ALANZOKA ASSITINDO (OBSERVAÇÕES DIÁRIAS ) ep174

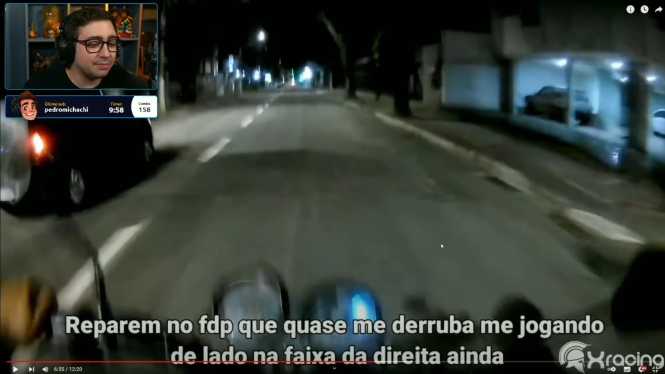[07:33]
Reparem no FDP que quase me derruba, me jogando de lado na faixa da direita ainda. Vamos ver. Tranquilo. A porra!